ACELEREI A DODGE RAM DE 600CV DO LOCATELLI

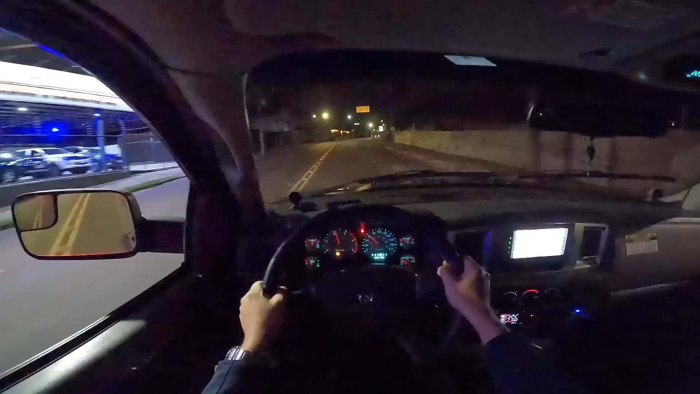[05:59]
Caralho Cara o barulho desse trem parece que tá acabando o mundo E olha que eu nem dei pé fundo Eu fico imaginando Eu fico imaginando a hora que dá um pé fundo nisso aqui Puta Puta o barulho dela é louco velho E ela tá E ela tá no mapa original Agora vamos fazer o seguinte Ó Dá até um pé fundo aqui pra ver como é que ela é original
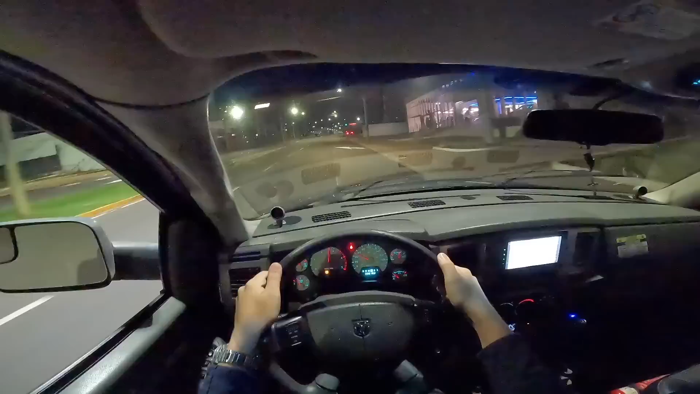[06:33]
Puta Puta Ela já anda bem original esse trem galera Votimaria Agora vamos pôr potência nela Extreme É o mapa máximo
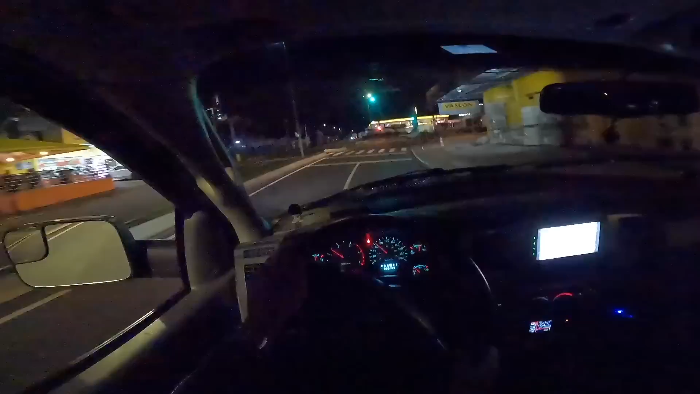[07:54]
Que que é isso velho Ah agora eu entendi porque o Locatelli gosta disso Você é louco velho Anda muito Anda muito Anda muito galera Rapaz Eu não sabia que esse Dodge andava desse jeito não Realmente eu não imaginava